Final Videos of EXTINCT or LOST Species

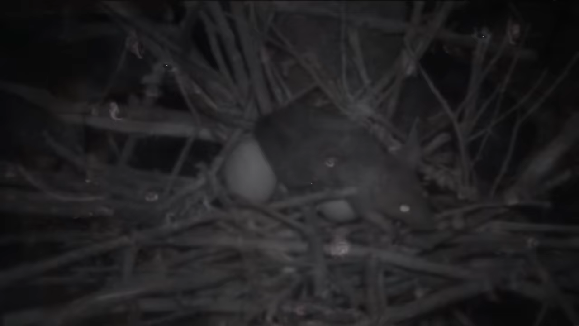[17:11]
and this was the end of the leysen rail
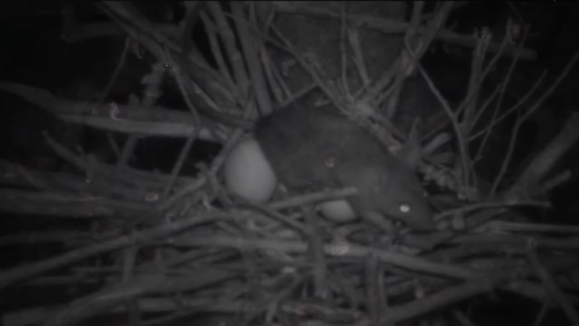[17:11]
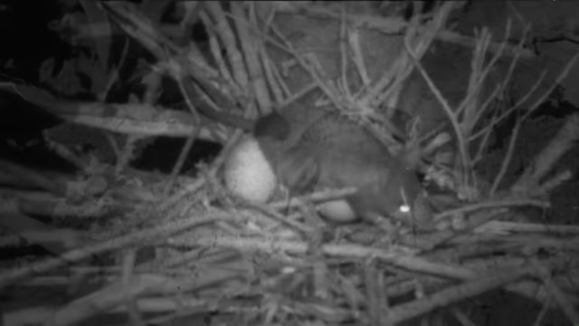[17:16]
the rats ate their eggs and the last rail was seen on midway atoll in june of 1944